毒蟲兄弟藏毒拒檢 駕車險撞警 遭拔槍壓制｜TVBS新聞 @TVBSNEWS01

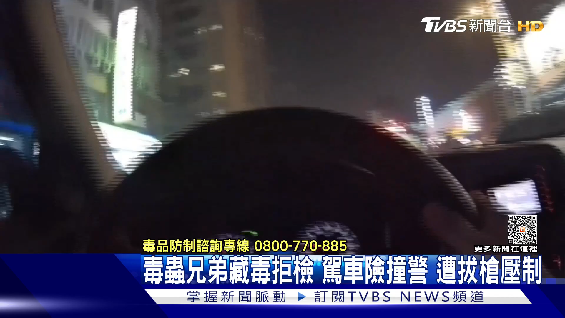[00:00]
民警用警车挡住拒检轿车的去路，拔枪呵斥：“ 下车！